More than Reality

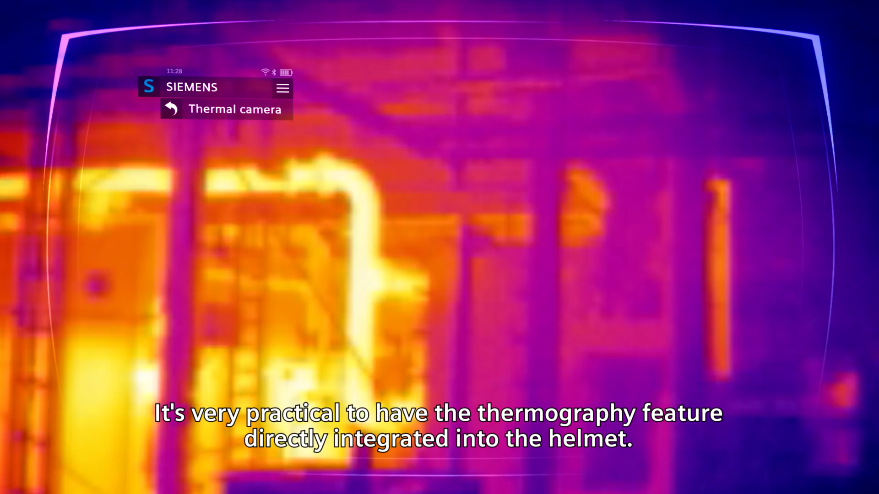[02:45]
It's very practical to have the thermic functionality directly integrated into the helmet.